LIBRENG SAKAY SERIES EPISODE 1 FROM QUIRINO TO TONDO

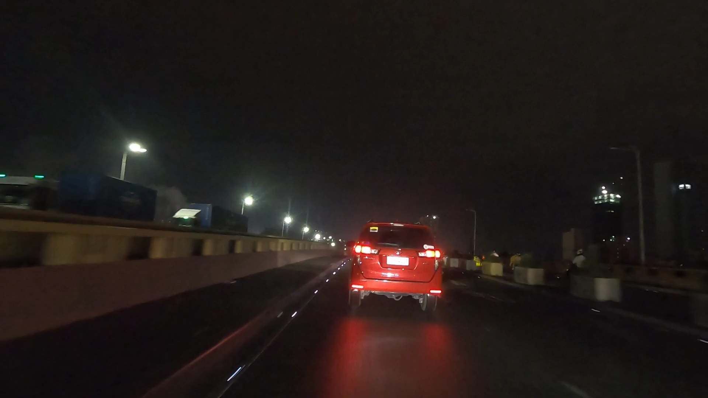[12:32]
Kakanan ma'am dito sa una. Ah, sa diretso pa. Sa bundok pa.
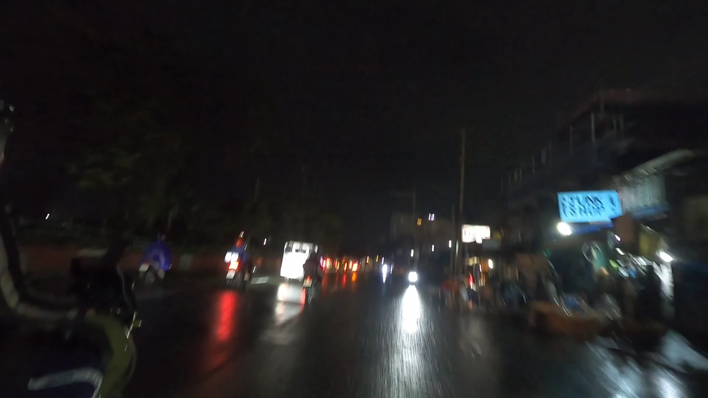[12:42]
Anong tawag dito man sa banda na to? Permanent housing. Permanent housing. So, ibig sabihin hindi na to yan, i-demolish.